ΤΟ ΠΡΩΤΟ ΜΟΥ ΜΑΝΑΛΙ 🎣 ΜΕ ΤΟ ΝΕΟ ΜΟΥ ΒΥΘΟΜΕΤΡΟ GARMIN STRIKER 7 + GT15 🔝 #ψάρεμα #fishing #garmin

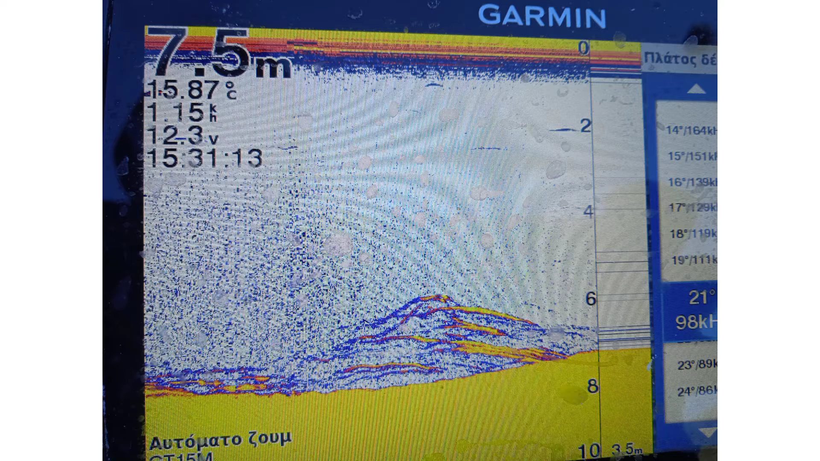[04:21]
On screen: depth 7.5 m, water 15.87°C
Λοιπόν, ξεκινώντας από τα 7,5 μέτρα, θα δούμε ότι χρησιμοποιώ το πλάτος δέσμης στο 98 και βλέπω κάποιες πεντακάθαρες αψίδες με ψάρια, τα οποία όμως είναι μικρά γιατί βρίσκομαι σε πολύ ρηχά νερά. Στην επόμενη εικόνα θα δούμε το ίδιο ακριβώς πάνω σε ένα ανέβασμα μικρά ψάρια, απλά εδώ πέρα χρησιμοποιώ το chirp πλέον, έχω αλλάξει το πλάτος δέσμης.
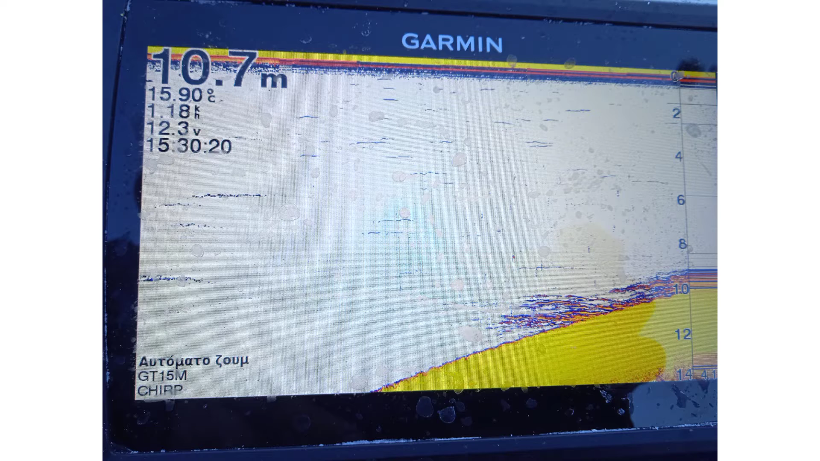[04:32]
On screen: depth 10.7 m, water 15.90°C
Η στόχη πεντακάθαρη. Εδώ όμως βλέπουμε κάποια πολύ πιο αξιόλογα ψάρια, τα οποία τα ξεσηκώνω με τη σιλικόνη μου,
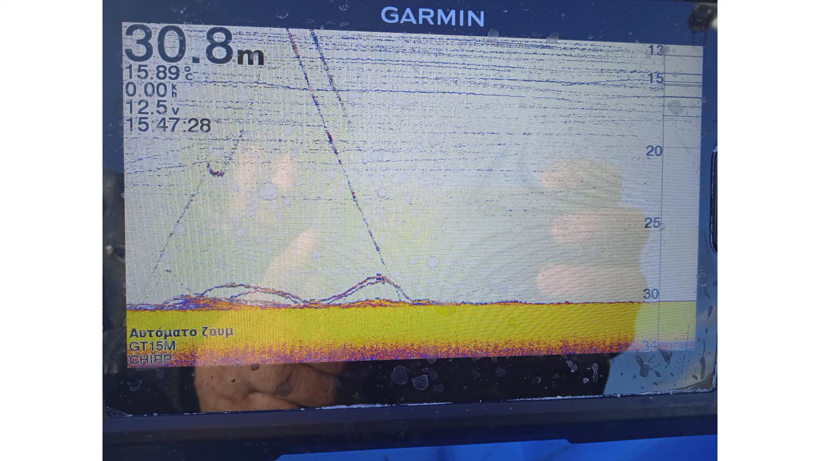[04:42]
On screen: depth 30.8 m, water 15.89°C
όμως δεν θα πάρω κάποιο και ρίχνω όπως βλέπετε στα δεξιά και τη ζόκα, χωρίς κανένα πάλι αποτέλεσμα όμως. Και στην επόμενη εικόνα που θα δούμε, συμβαίνει ακριβώς το ίδιο με τη σιλικόνη.
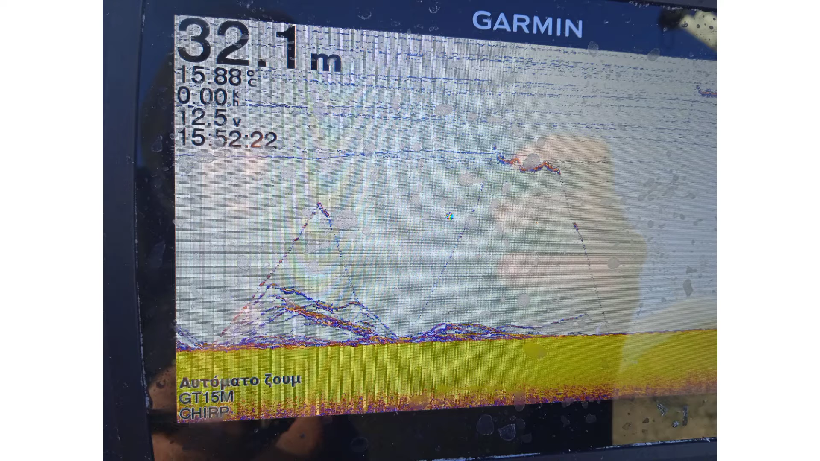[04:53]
On screen: depth 32.1 m, water 15.88°C
Έχω σηκώσει αρκετά ψάρια από το βυθό, δεν μπορώ να καταλάβω τι ψάρια είναι, πάντως δεν θέλω να πάρουν τη σιλικόνη με τίποτα. Και τώρα θα περάσουμε στο ζουμί της υπόθεσης.
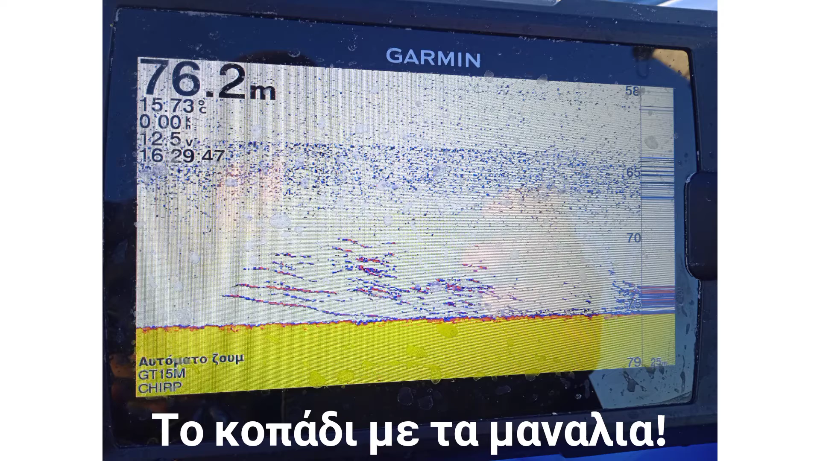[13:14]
On screen: depth 76.2 m, water 15.73°C
Βλέπετε ότι υπάρχουν αρκετά ψάρια στην οθόνη, ξεκάθαρα.